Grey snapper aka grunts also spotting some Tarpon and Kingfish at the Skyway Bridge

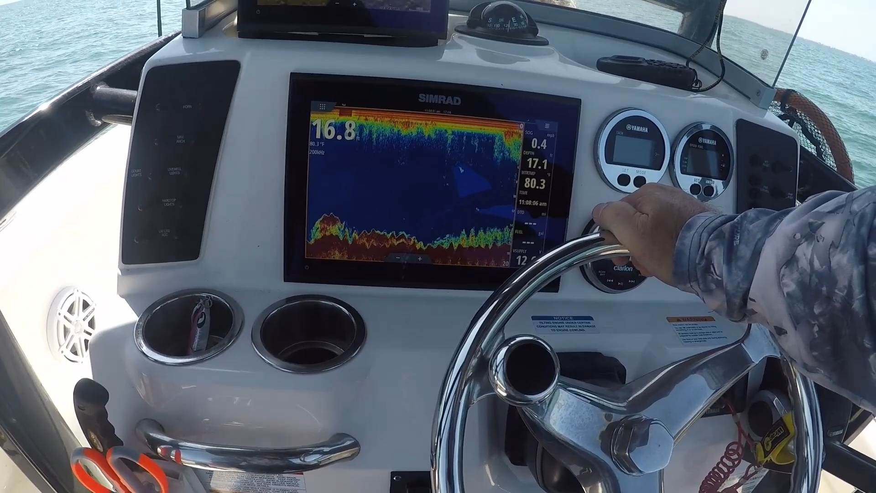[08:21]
Definitely have a bunch of structure under us. And it's showing fish. You get a bite?